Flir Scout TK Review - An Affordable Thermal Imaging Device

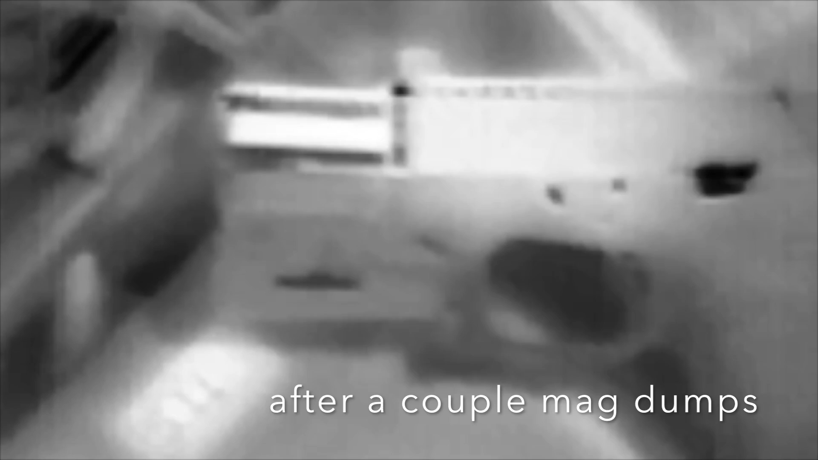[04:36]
$20,000, $30,000, $40,000, $100,000 you can get thermal imaging devices.
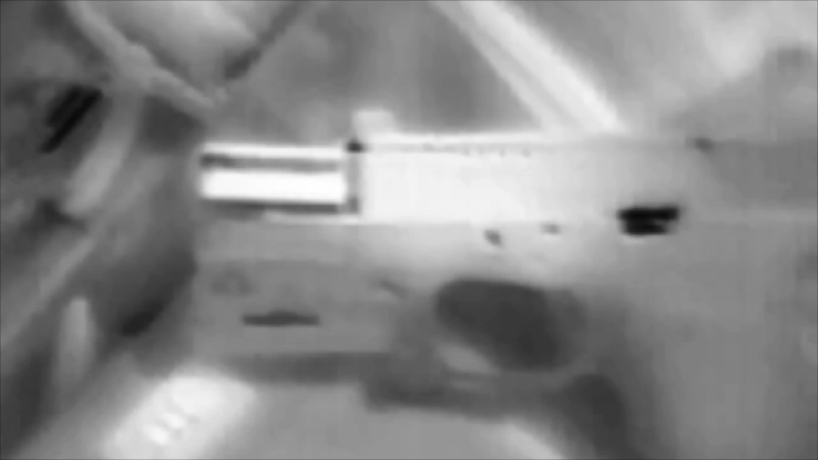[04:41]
And they're relatively similar except that, you know, durability obviously might be different, or the refresh rate.
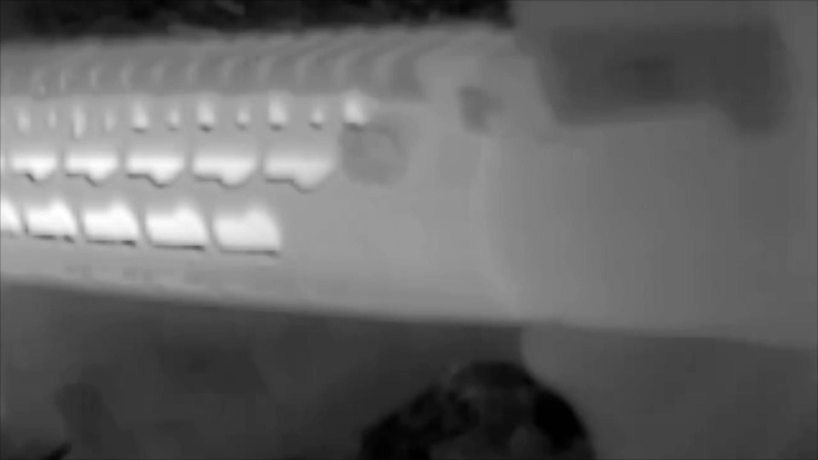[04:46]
So this only has around 9 hertz, which means there are 9 frames per second.
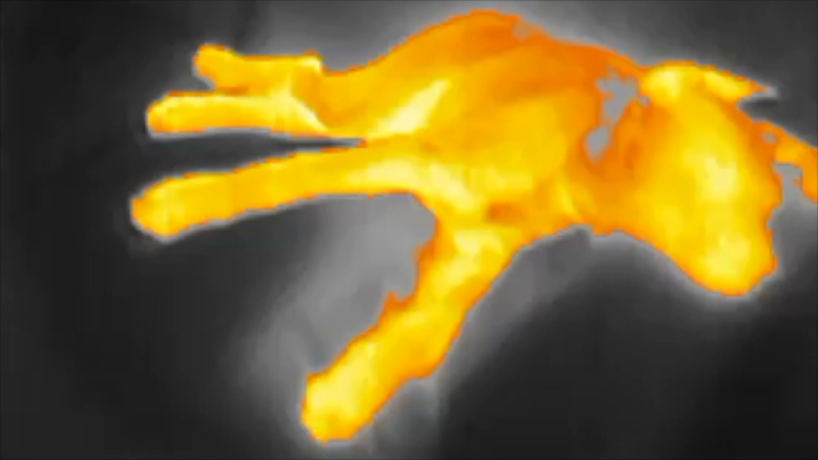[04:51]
When you look at a TV or a computer monitor, it's, you know,
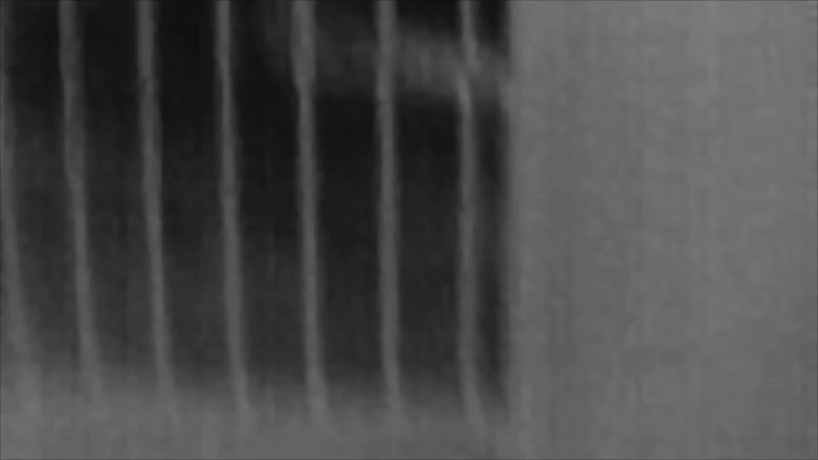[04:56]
around 60 hertz, unless you have a gaming monitor like I do, which is like 200 hertz.
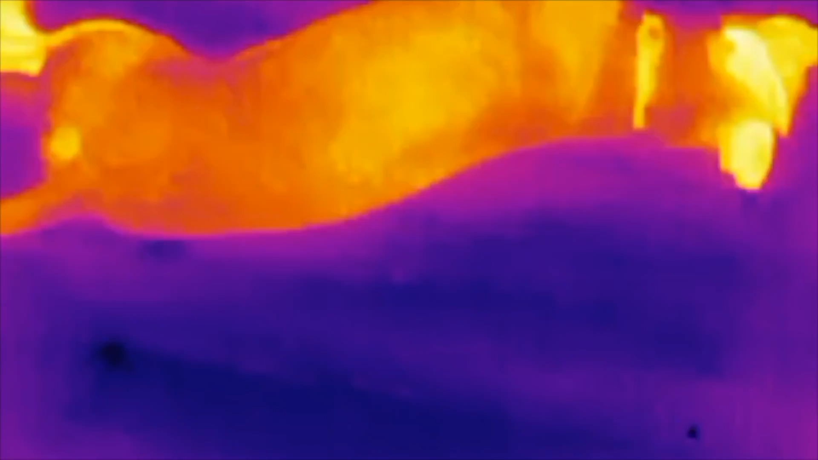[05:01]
But 9 hertz is slow, so it's not that good at tracking. Here you see me going through the different color modes, so there's a handful of them.
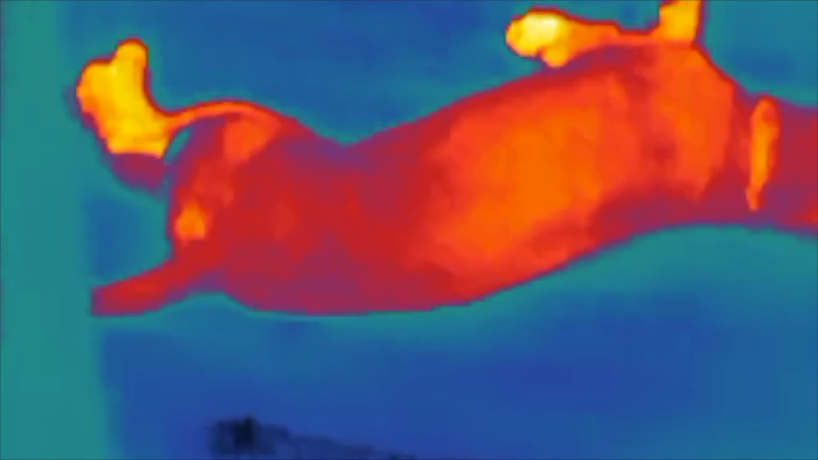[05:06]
Most of this you'll see is on black and white and white hot.
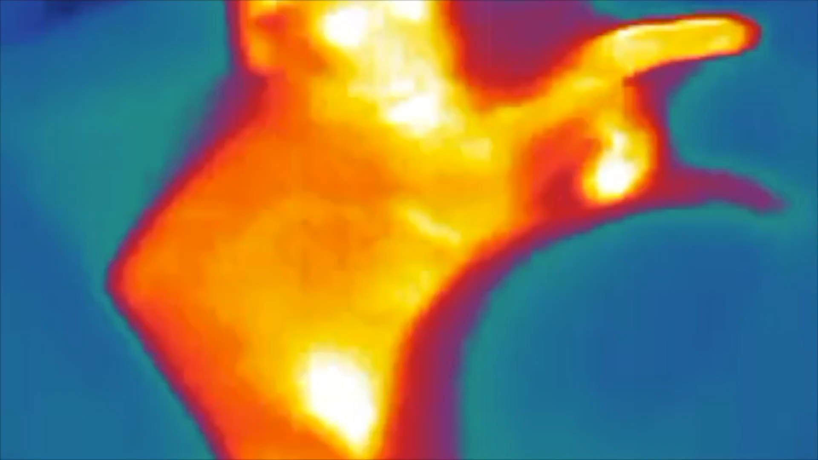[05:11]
Anyway, back to the hertz. So hertz, higher hertz obviously allows you to track movement better.
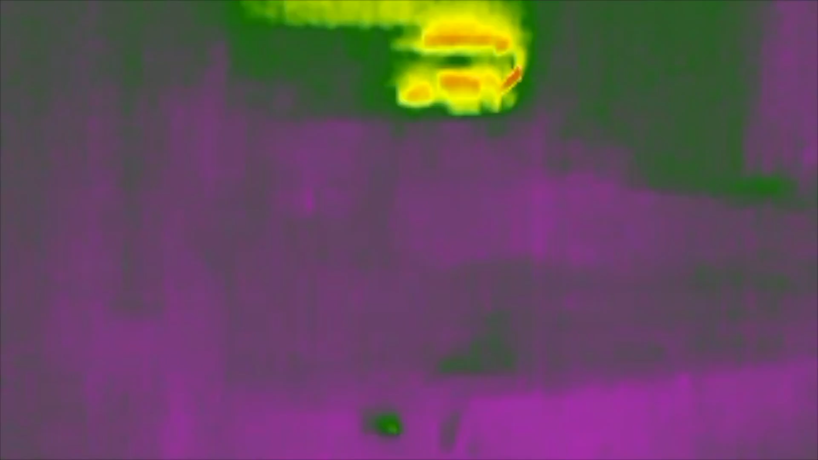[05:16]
And then higher resolution obviously makes the image more clear.
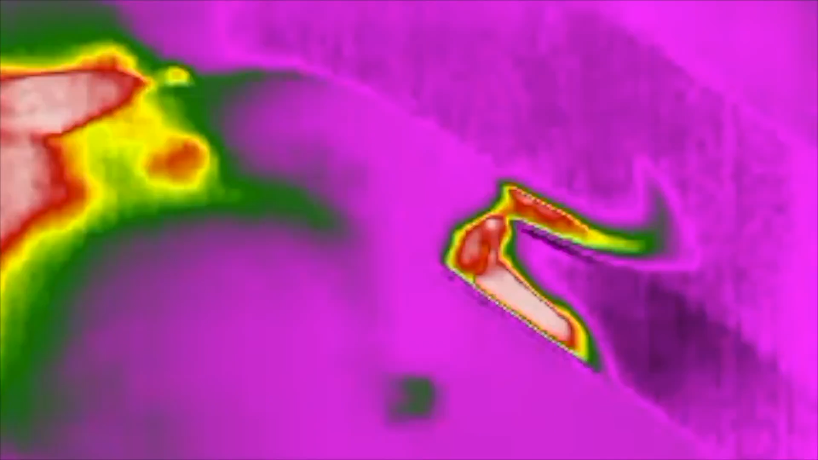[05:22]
Here you see the leftover,
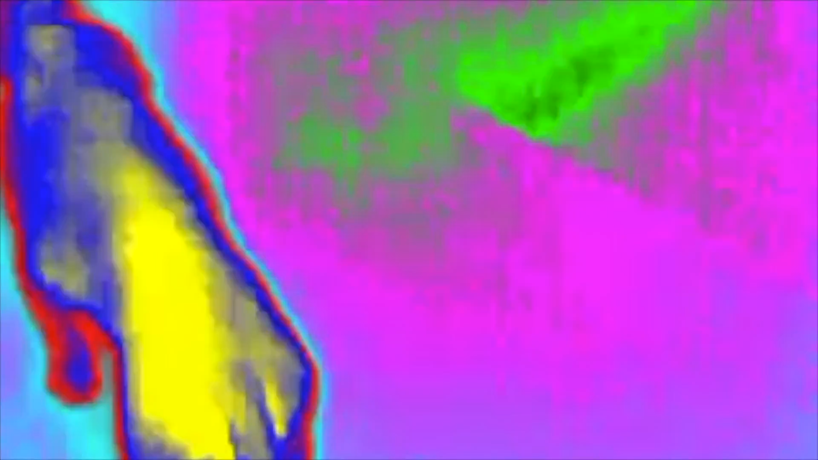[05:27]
the residual heat signature of my dog that was laying on the couch.
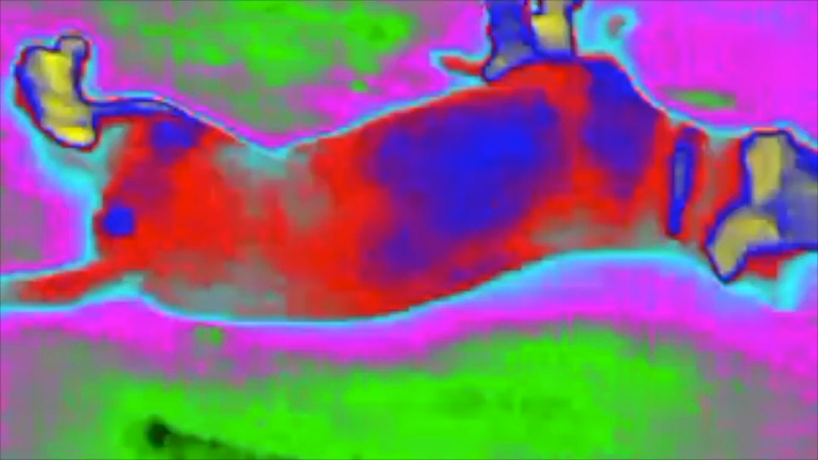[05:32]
I think we come back to it here in a second. But yeah, here I'm just kind of cycling through the modes, letting you see the dog's heat signature.
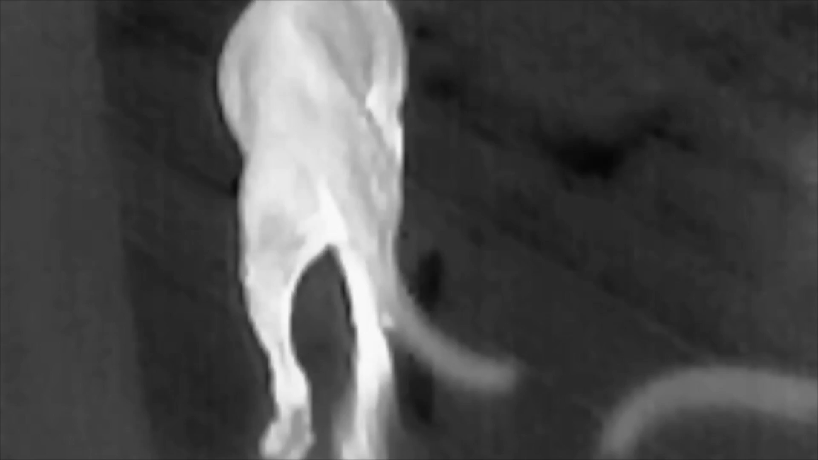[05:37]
They're out on the deck right now. Here is where the dog was laying down on the couch. So it stays like that for a while, even after the dog is gone. So if you're wondering where they've been laying or if the dog was on the couch and they jumped off right when you got home, you could bust out your thermal and see if you wanted to and track that kind of stuff.
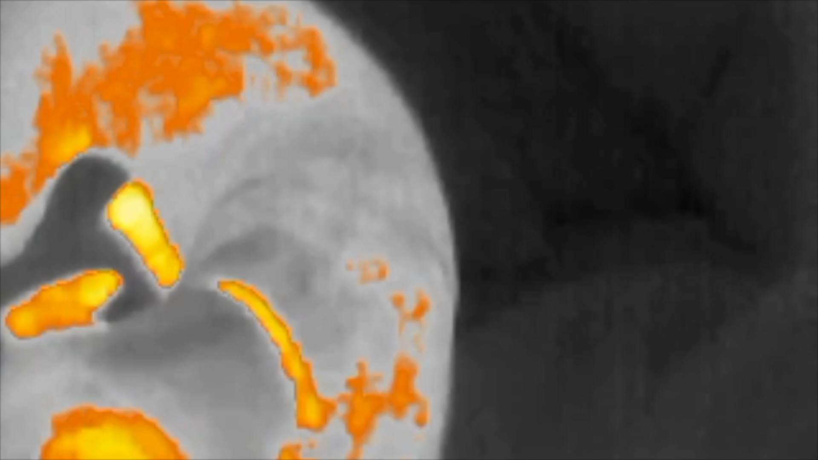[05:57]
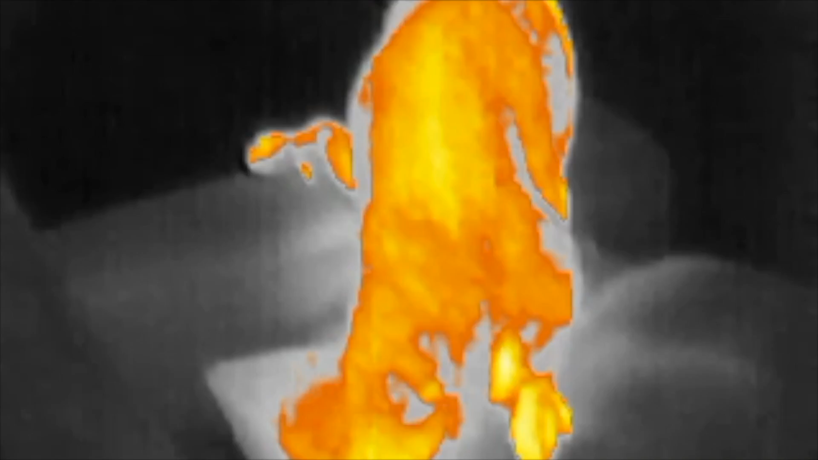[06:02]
So now she's getting back onto her nice, warm, comfortable spot, I guess.
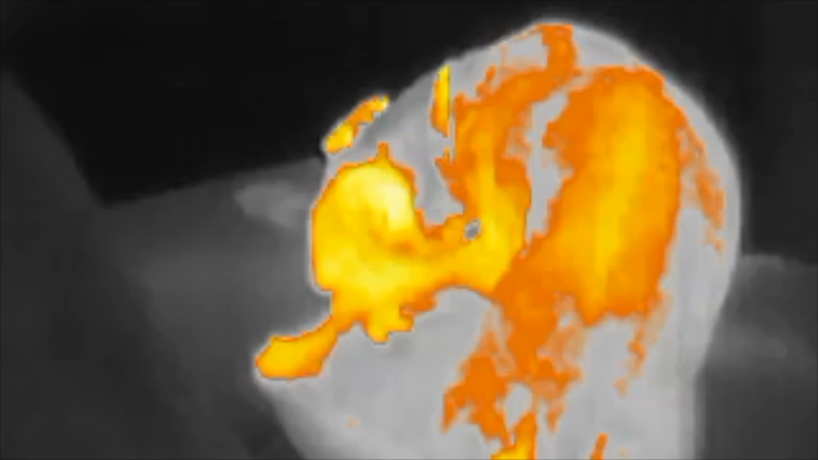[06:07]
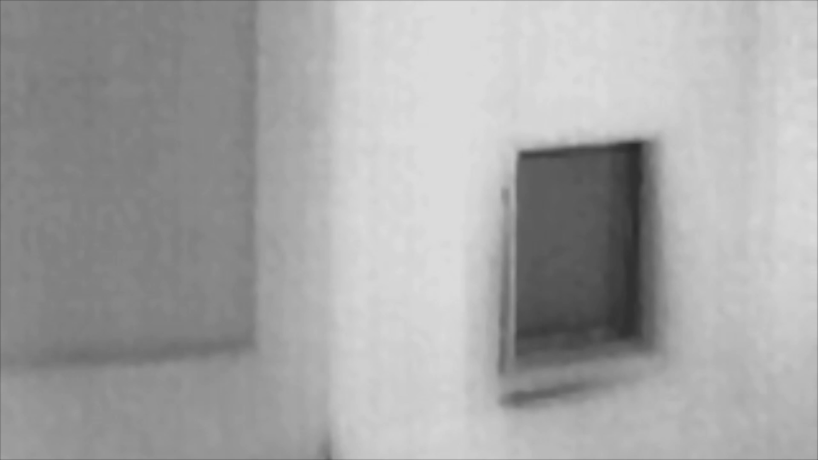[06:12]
So here you can also, you know, practical uses, you can use it to see where you may be losing energy in the house. This is my doggy door, so you can see that it's black, so I'm probably losing some heat through there and maybe I should insulate it a little better in the winter.
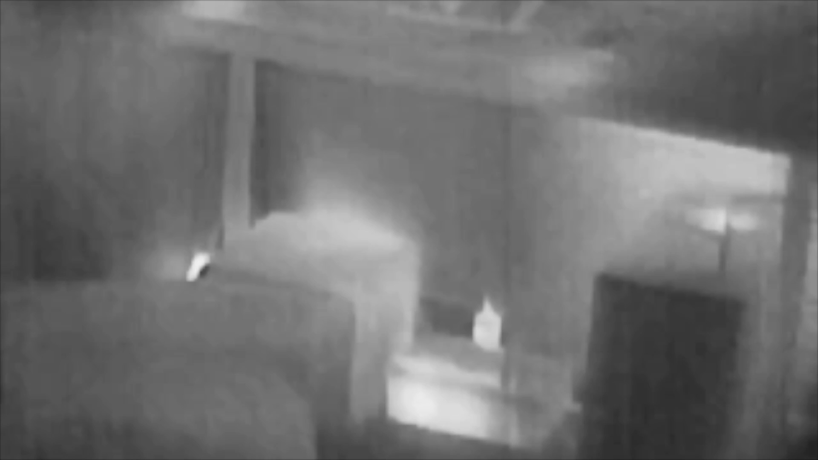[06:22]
Here you just see heat signatures of various stuff.
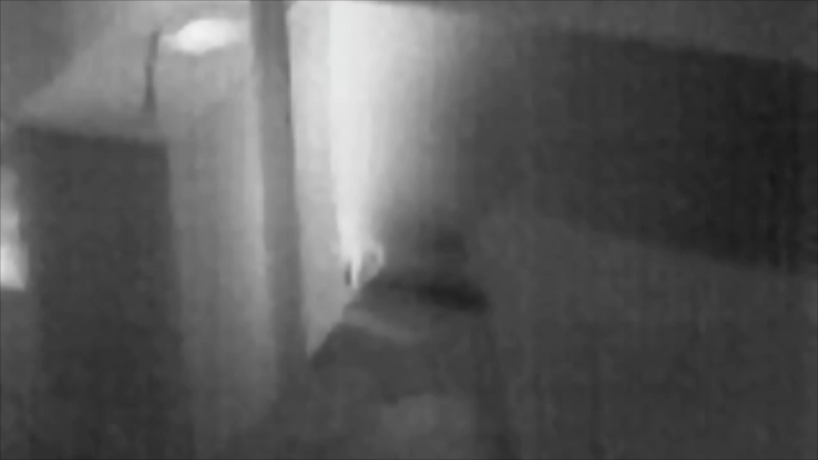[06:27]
There's a little power brick on the ground there. This is the computer case, so the back of it exhausting hot air and the heat on the monitor there. This is a MacBook. You can see the heat is in the center of the keyboard.